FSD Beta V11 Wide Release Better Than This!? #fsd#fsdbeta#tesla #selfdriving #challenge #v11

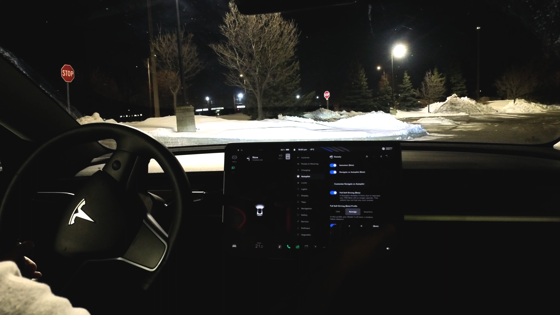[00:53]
It's on average mode. Then we're going to customize, navigate on autopilot. I can require lane change to no.
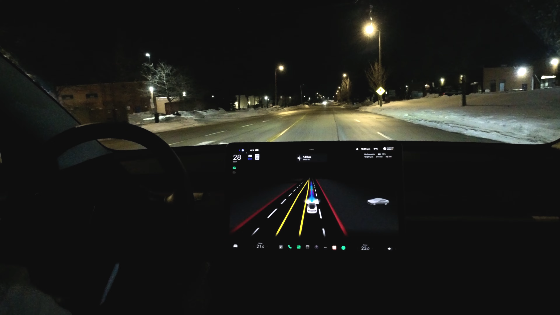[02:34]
It's supposed to stop. Stop completely. Yeah. So that was strange behavior. It's going to bump it up now to 40. So that all these are in, uh, all these are interventions, which I prefer not to have. But again, I'm hoping in the future there is a solution for that. Yeah. Safety first though. Yes. Um, but that was weird. It was actually where I was sitting was on the line. I mean, it seems that that intersection seems to be having a lot of problems.
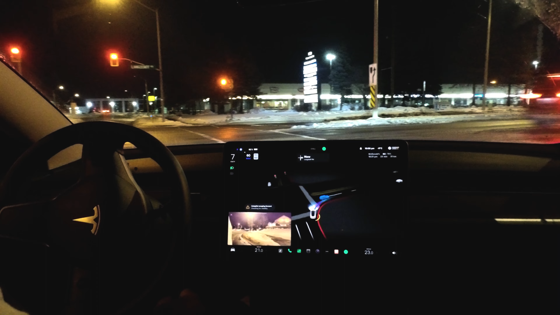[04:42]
Creating, it created a safe zone, so that's fine. Yeah. This is where we're going. And, uh, I mean, it's okay. So now we're going on to the highway. Um, it's pretty cool right now. You know, just a FYI, it's minus nine, probably feels like minus 15 or 16.
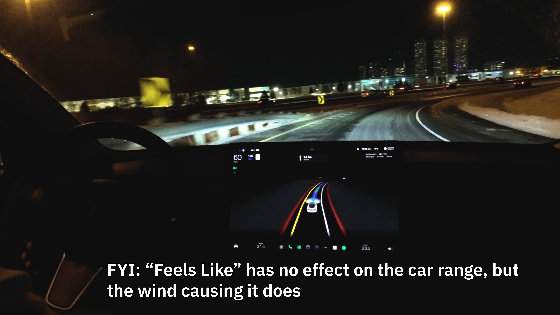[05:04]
And tomorrow is going to be even worse. So that's going to be fun. Yeah, that's going to be fun. Well, it's coming around the corner here really quickly. Yeah. It's trying to get up to speed. This is good though, but, um, usually not around the corner. Yes, because it was a bit shiny and I thought it had like some ice there. It could be good because of the temperature. So now we have navigator on autopilot. It has auto lane change. It is indicating, well, we're still on the FSD stack and we're making that left lane change.
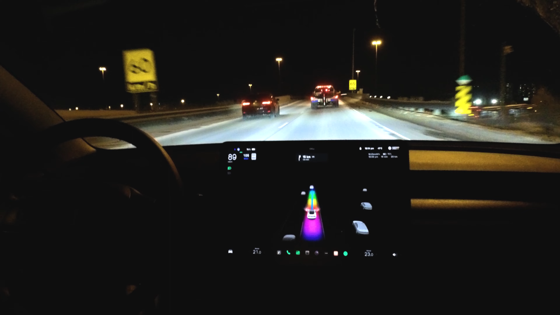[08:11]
It's actually slowing down. Okay. It's recognizing the weather, um, the weather speed. And it's slowing down. Not sure what that means. The, the yellow speed sign. Oh, I see. Yeah. Or like the ramp speed usually. Yeah. It's coming back to speed.
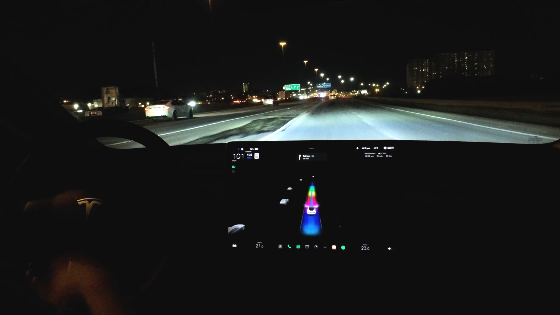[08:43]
Nice. But gradual increase in speed to match the traffic. As you merge on. It wants to make a left turn here. It may want to go in the express. It looks like. Let's see. So I had to disengage it. That's our first disengagement. I think the person was coming into our lane here. As we were coming. Yeah. Exactly. So that's not really our fault.
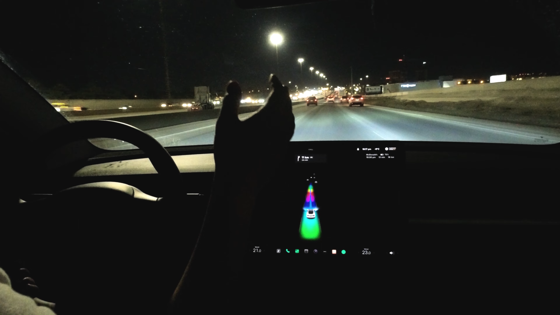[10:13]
I think it was because of the recent snowfall, the salt, corrosion, paint doesn't mix. So now it's like, there's completely no lanes. Yeah. And it's also like the snow where it was, it's kind of like on where the line is. So it's kind of hard to see like what kind of line it is. I could also see how FSD can come in play here in terms of the actual navigation. It will help with the actual lane recognition.